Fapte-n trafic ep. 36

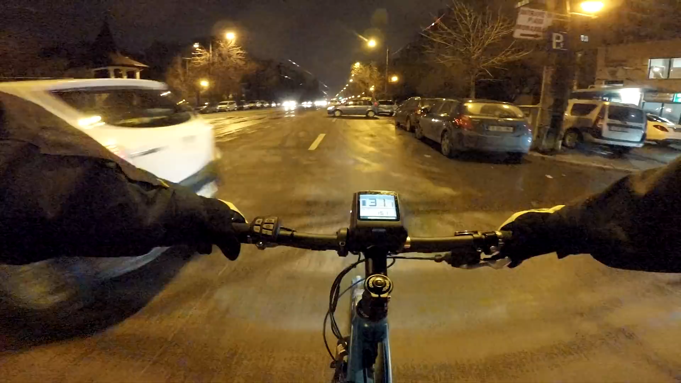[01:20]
Băi, ce handicapaz, mă Cata handicapare pe planeta asta Pe planeta Bucuresti Soferii se baga mai intai Pe astea la Caterinca Si dupa aia ce-o fi-o fi? Ia uita pe mamaie
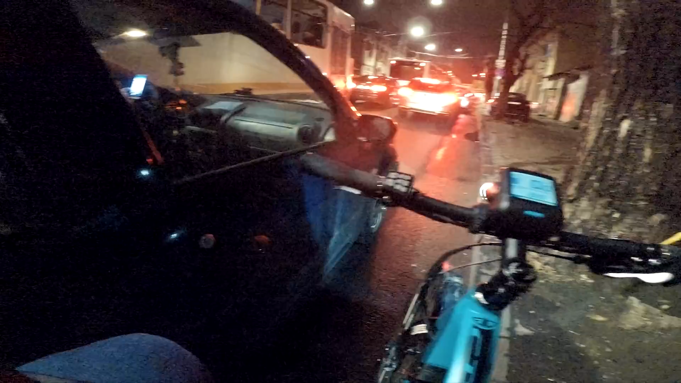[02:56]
Uite, cineva asta isi face update la statusul de Facebook La volan